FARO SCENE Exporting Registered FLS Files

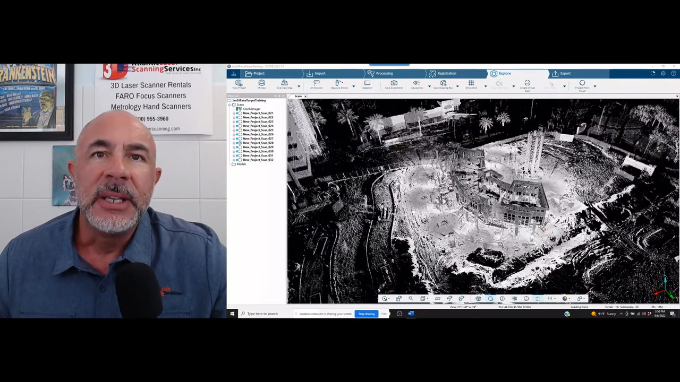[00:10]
Today we're going to be working in the FerroScene software. We've got a project here that was scanned with a FerroFocus X330 and we've got a customer that's asking that they be provided the Ferro Laser Scans but they want them already registered. So they're not asking for the FerroScene project to be exported to them. They're not asking for an RCP RCS file format for AutoCAD that you would register and then export through the recap function of scene.
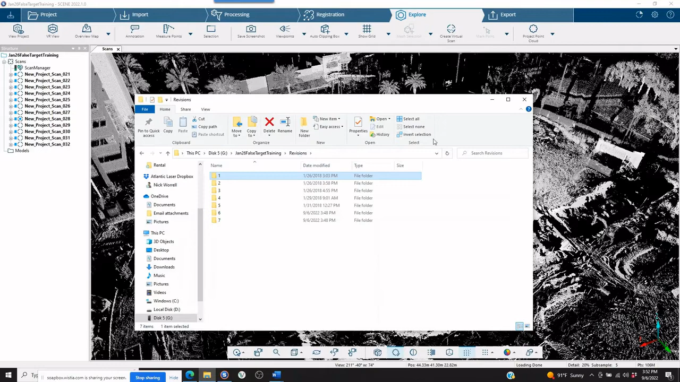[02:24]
So what we need to do is we need to compress, we need to compact and get rid of all the revisions. So all that's left is the registered files. So the scans that are completely registered are going to be what's left. So in order to do that, again, this is one way. We can go into the settings up in the right hand corner of our screen. And then we can go to switch user interface.
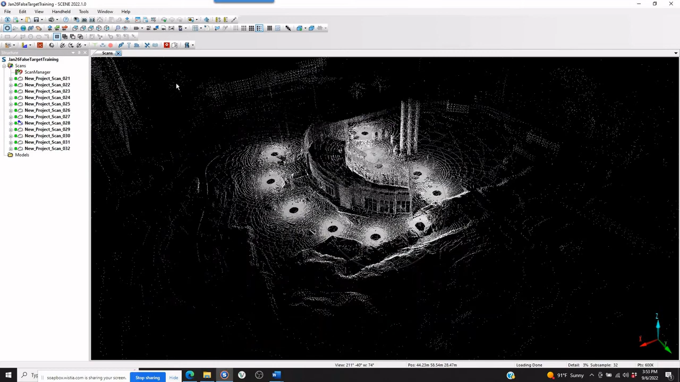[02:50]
Now, if you look, we've got an icon at the top of our screen. The icon looks sort of like a vice or a C clamp that says clean up and compact project.